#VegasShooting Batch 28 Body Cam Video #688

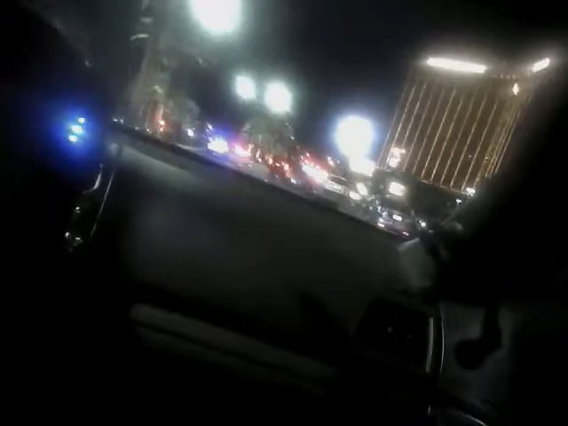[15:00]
Stropping Boulevard. All right, we're heading right there. We're coming down Boulevard right now. All right, bye. Yeah, somebody's laying down far north into that parking lot. It looks like there's a still left on crop. There's somebody on the ground in just in the east of that town of possibly homeless and passed out. What are you doing?